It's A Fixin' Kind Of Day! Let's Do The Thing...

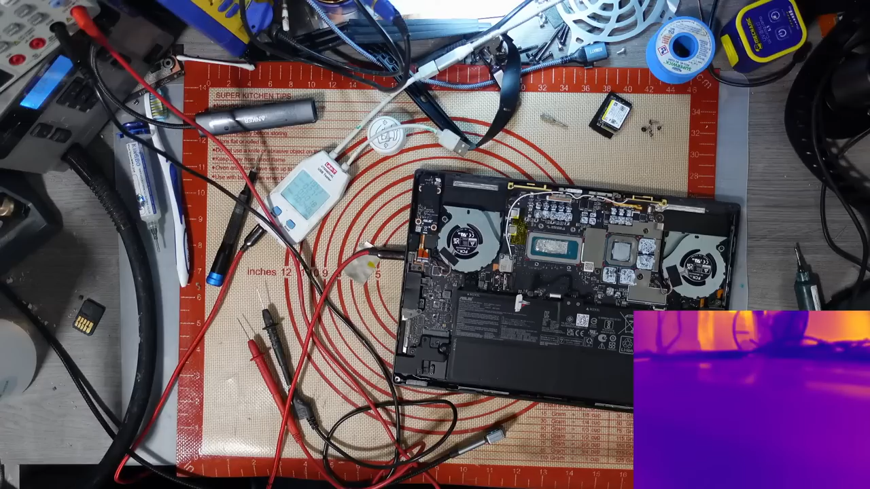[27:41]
Could everyone confirm if the like button is working? Yeah, make sure it's working, guys and girls. Right, thermal cam. What's going on? Uh-oh.
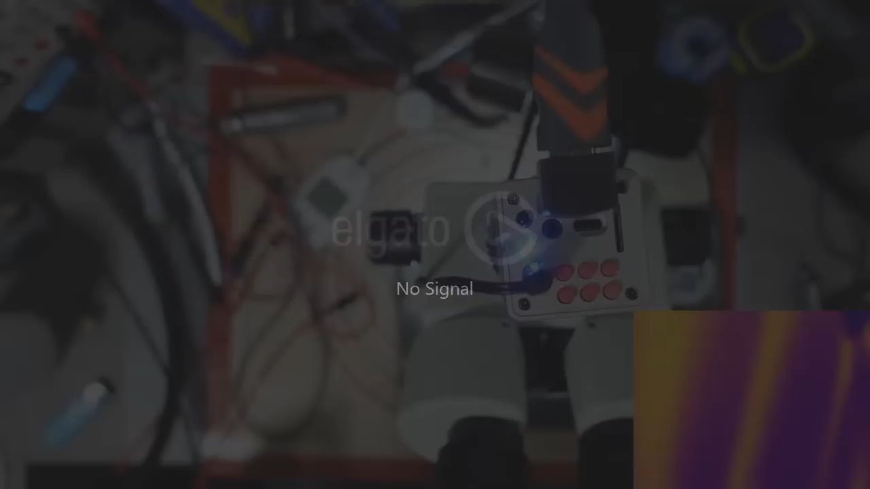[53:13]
And I don't think it's worth me continuing. Just being honest. What was the trouble when pairing on? It's got a very prominent heat spot right on the CPU, and there's no pair at all, and it's drawing a constant 300 milliamps ish.
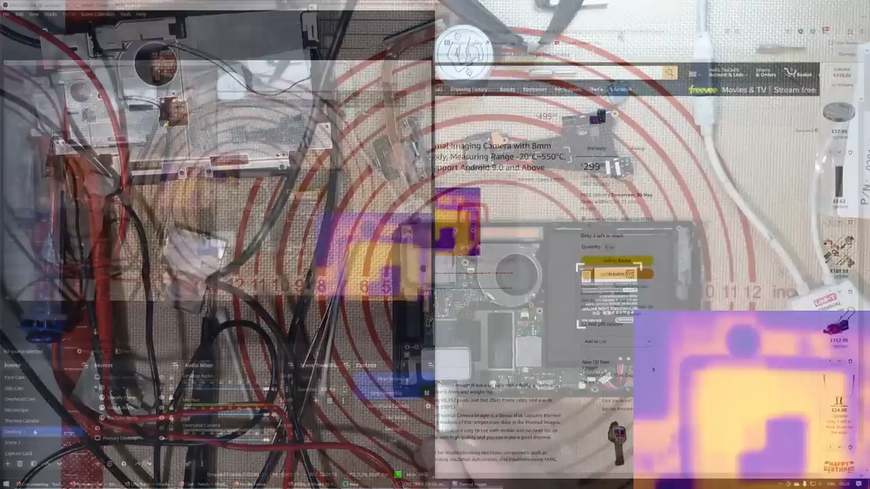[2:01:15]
I say normal, you know what I mean. Yeah, desktop. If you take a look there, you'll have to squint a little bit to see it.